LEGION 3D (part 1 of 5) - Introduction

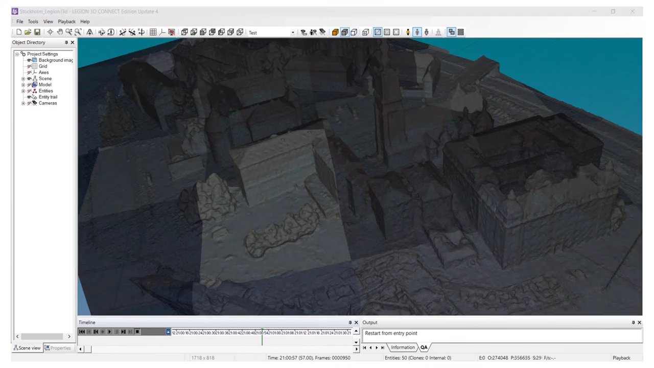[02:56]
It is also applicable to overlay with the reality reality model or the reality image produced from point cloud or photogrammetry method.
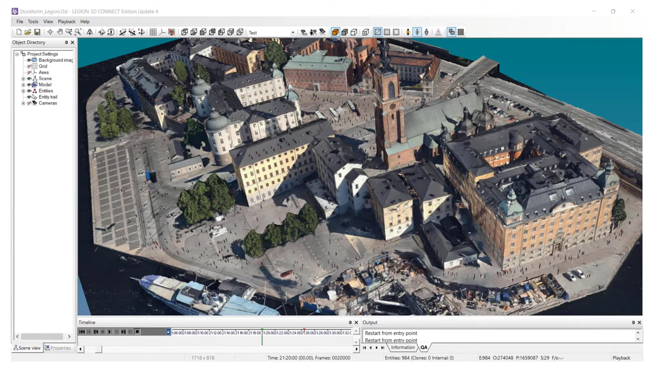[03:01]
As you see here, this is pretty cool for simulate people movement in urban environment.